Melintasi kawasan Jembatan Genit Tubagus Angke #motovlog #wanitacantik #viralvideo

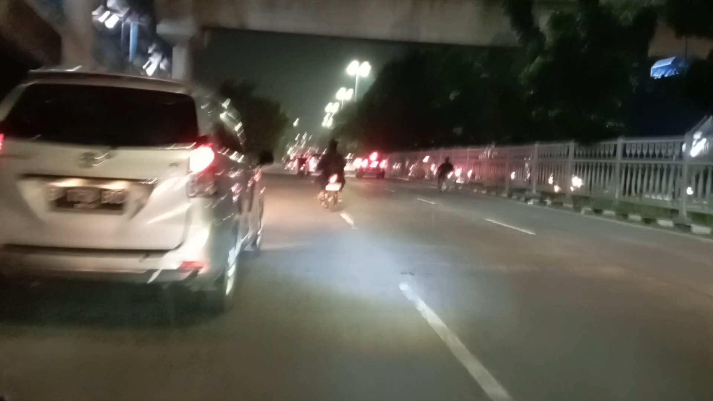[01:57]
rumah duka ini yang di kanan sini, rumah duka Jelambar ya, kebakaran mayat itu.
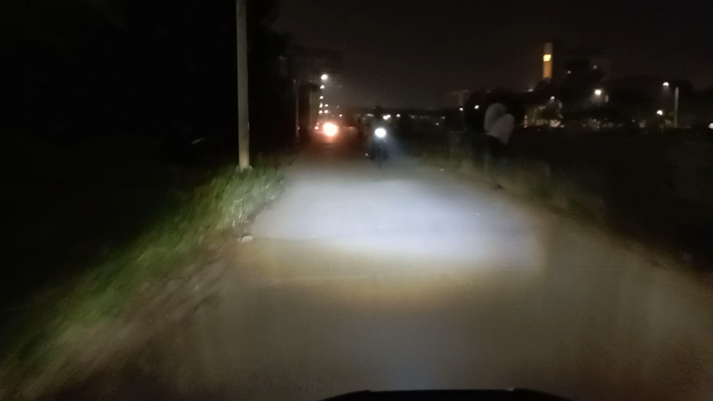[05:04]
Pada mancing guys banyak. Oh iya ceweknya banyak guys.
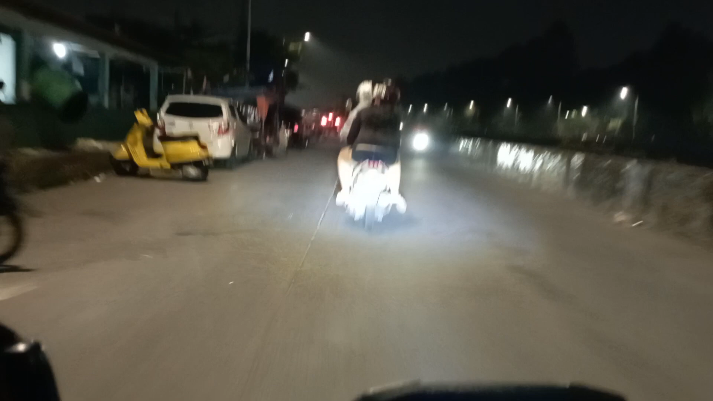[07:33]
atau pemukiman padat penduduk, guys ya. Banyak penduduknya di sini.
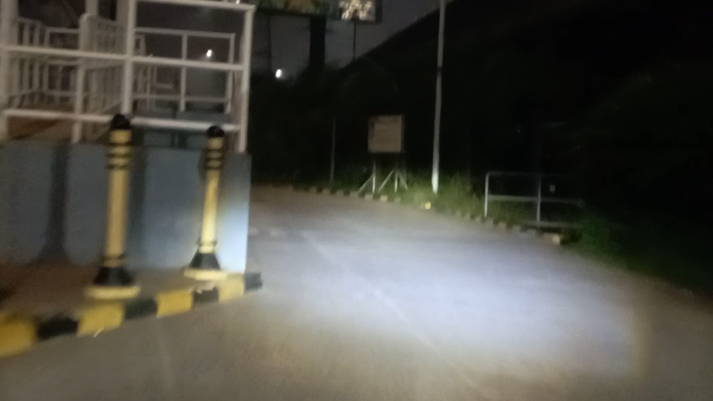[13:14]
tadi pas pas banget di depan itu ya, apa namanya, Taman Kalijodo ya. Terus guys.